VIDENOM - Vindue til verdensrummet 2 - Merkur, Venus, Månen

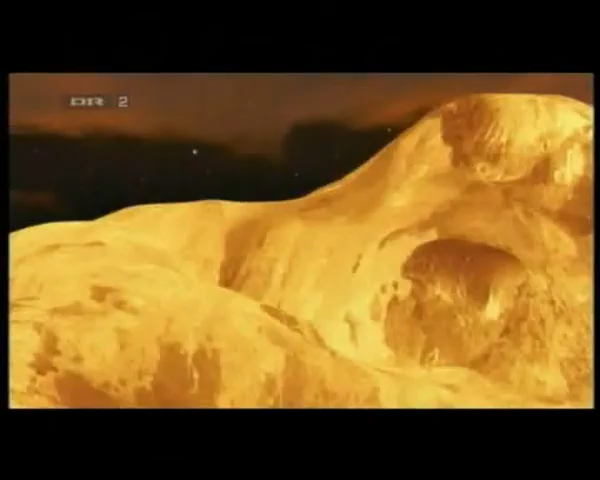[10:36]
What these images reveal is a world shaped by volcanoes, and one that could still be volcanically active today.